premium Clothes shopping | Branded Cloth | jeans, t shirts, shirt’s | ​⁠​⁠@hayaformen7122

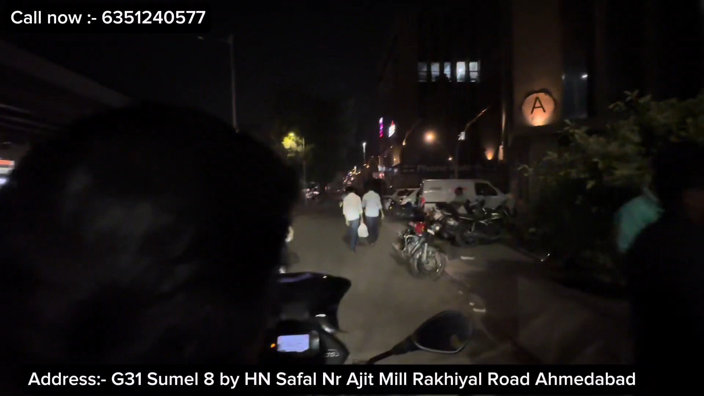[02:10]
तो इसके सुमेल एट में हम लोग जाएंगे हमारे जी ब्लॉक में। तो यहाँ पे आप लोग देख सकते हो सब लाइन से हमारे ब्लॉक्स हैं, ठीक है। तो ये आ गया हमारा सी ब्लॉक, और ये रास्ता याद रखना अजीत मिल 4 रास्ता अहमदाबाद के अंदर है।
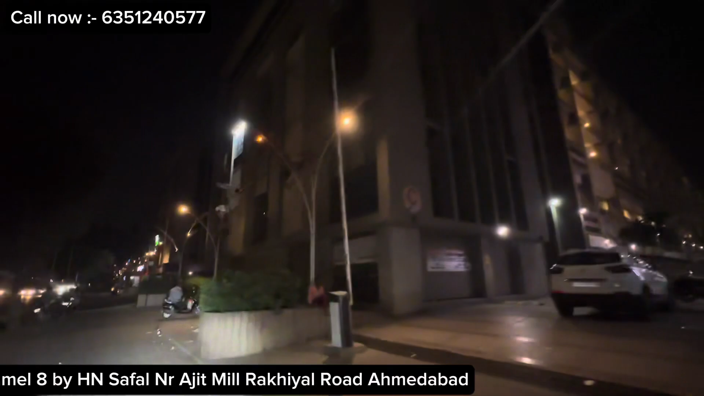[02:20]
और ये हमारा आ गया डी ब्लॉक। तो वीडियो थोड़ी मैं लंबी बनाऊंगा ताकि आप लोगों को शॉपिंग करने में मज़ा आए। और गाइस मोबाइल नंबर वगैरह दिया हुआ है, डायरेक्ट भाई को कॉल कर लेना।
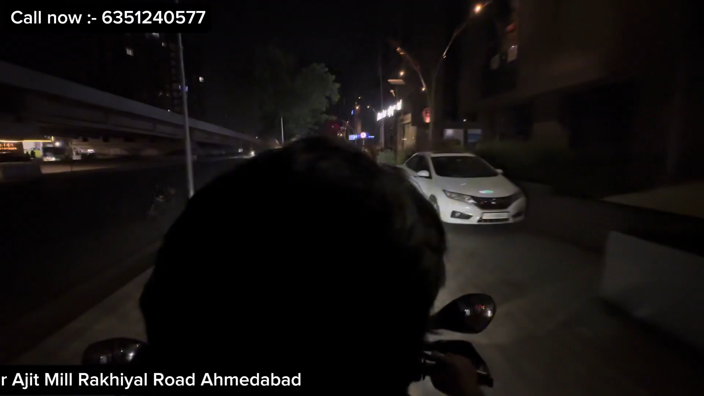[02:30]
ये हमारा आ गया ई ब्लॉक, ठीक है। तो फटाफट चलते हैं, लास्ट में हमारा जी ब्लॉक आएगा।
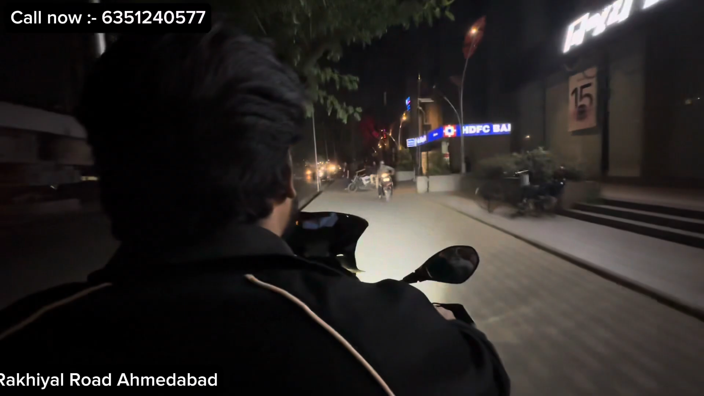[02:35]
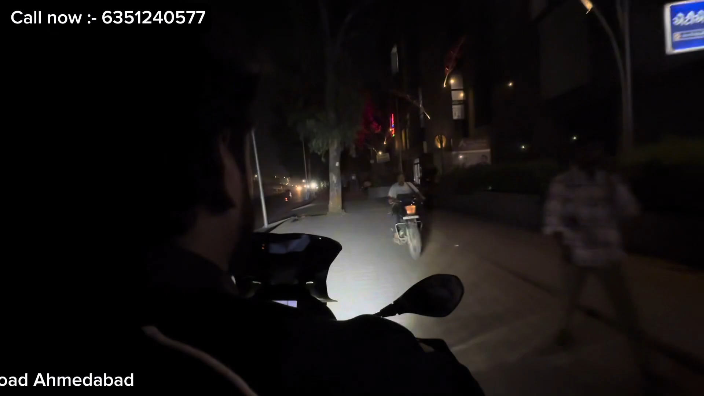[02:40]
ओके तो गाइस ये हमारा आ गया जी ब्लॉक, और जी ब्लॉक के अंदर जो हमारी शॉप है मैं आपको सीधा शॉप पे ही लेके चलता हूँ, ठीक है।